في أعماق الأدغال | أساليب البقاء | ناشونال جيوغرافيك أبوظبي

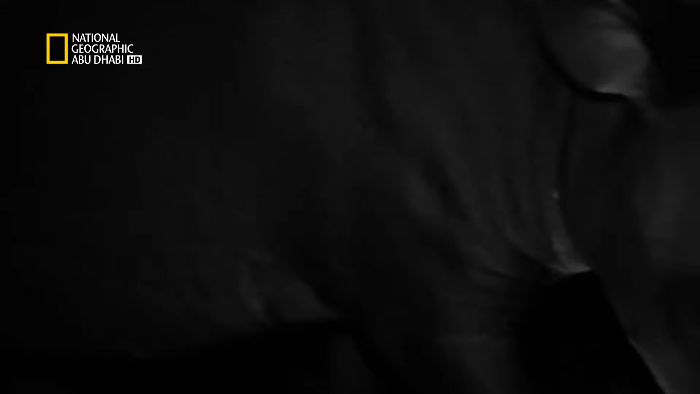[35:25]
إنه الصباح الباكر وهذا جاء لزيارتي عندنا هنا حيوانات التيبر